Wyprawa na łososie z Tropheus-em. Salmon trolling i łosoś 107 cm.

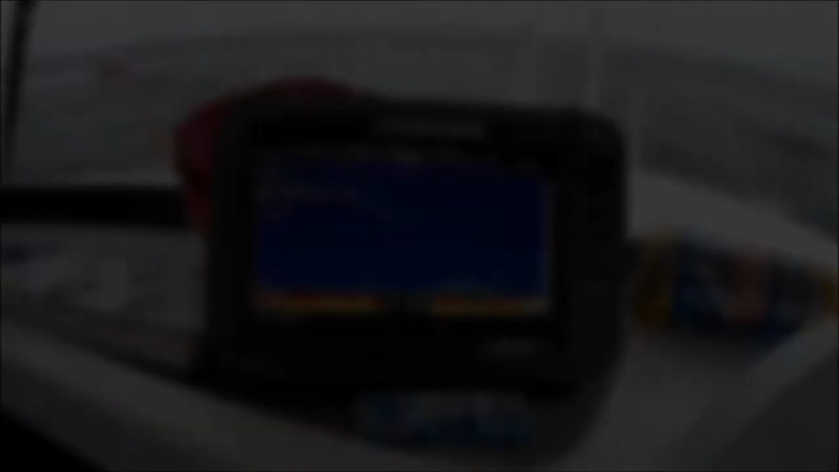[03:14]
Takie krótkie ujęcie z naszej echosondy. Jak widać, poziome kreseczki są to
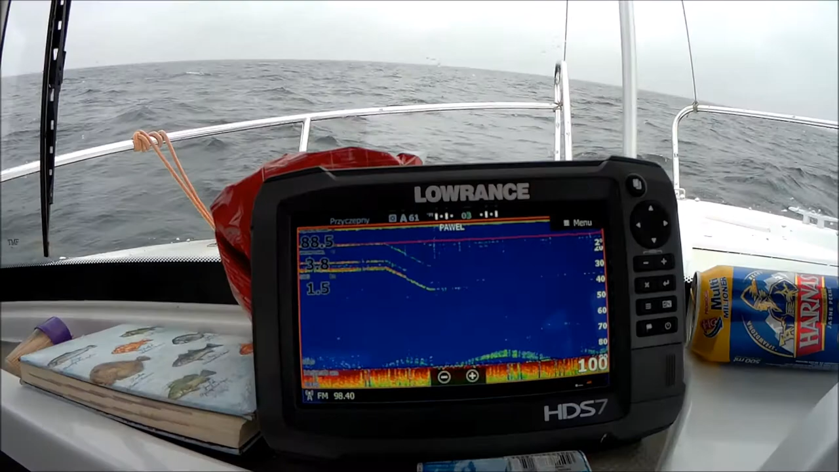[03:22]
nasze zarzucone zestawy.
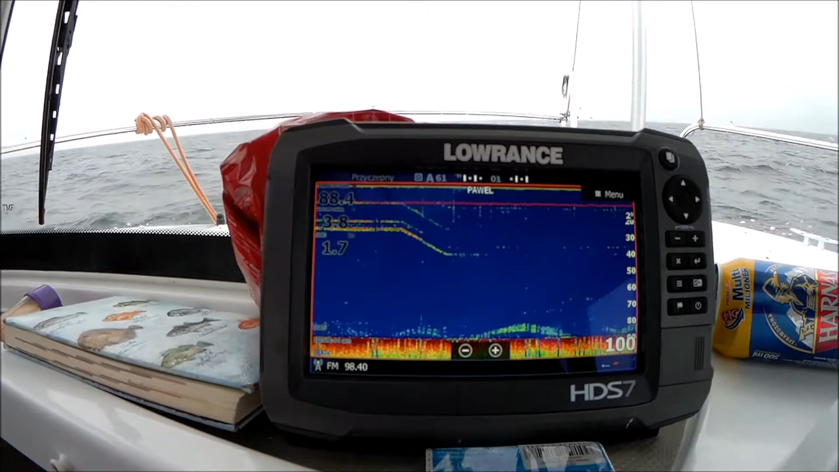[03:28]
Głównie jest to zestaw kotwiczny.
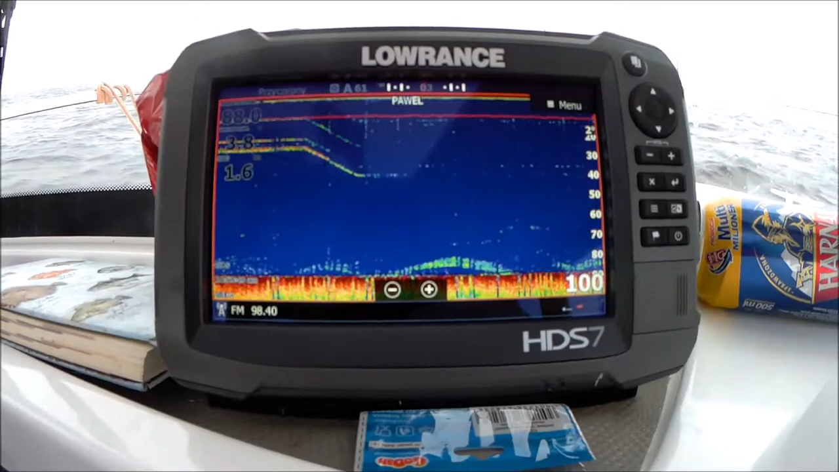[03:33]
I jak widzicie, na dole jakaś ławica, szprota śledzia jest, kolejna się tam pojawia. Mamy rybę.
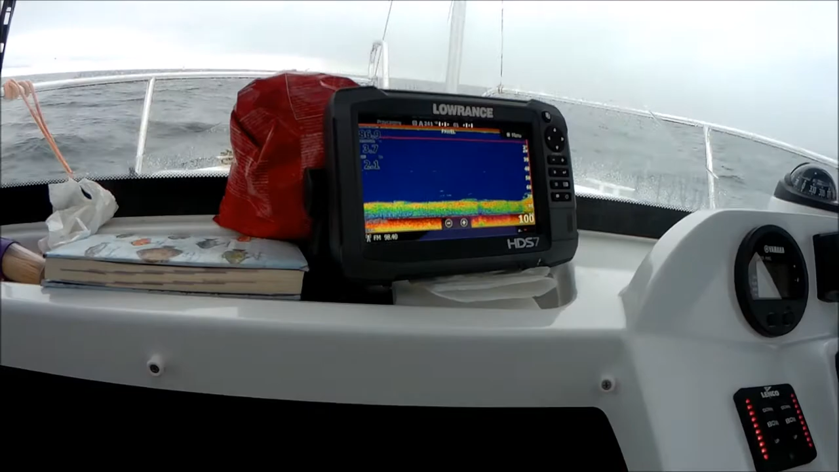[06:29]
U góry na razie nic się nie dzieje. Paweł uśmiechnięty.